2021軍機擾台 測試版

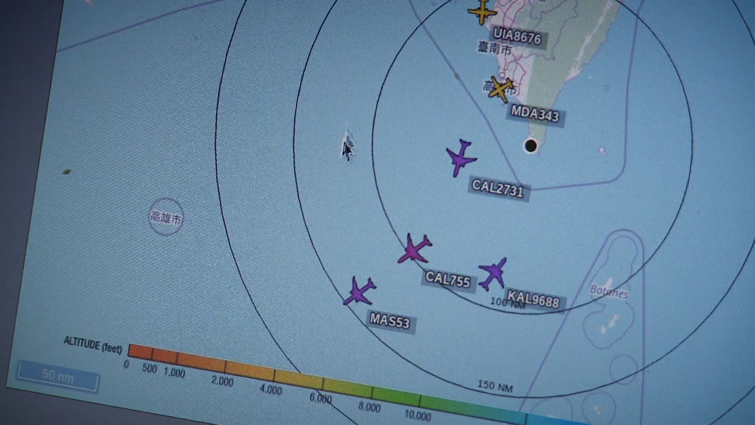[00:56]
公尺的空軍機注意 您已進入我空域